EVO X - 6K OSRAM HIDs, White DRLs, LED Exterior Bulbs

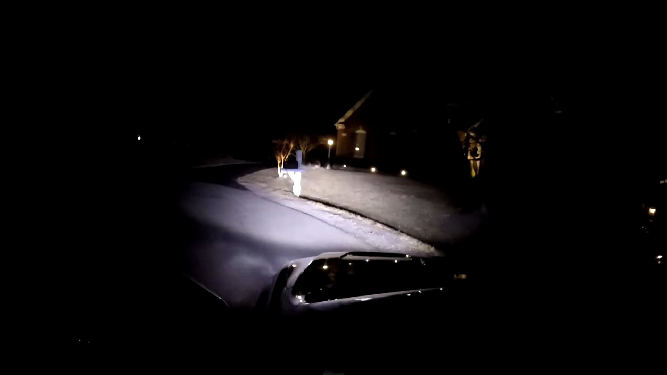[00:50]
I'm just looking for a pure white color I thought just going online I thought that the color with the 6k will be a little bit bluer than
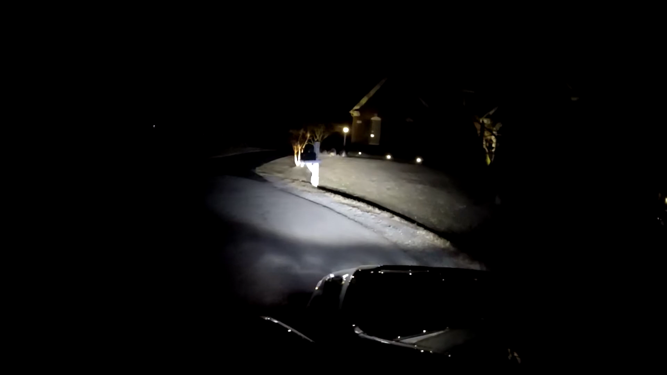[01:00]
than expected but this came out perfect little bit so as you can see headlights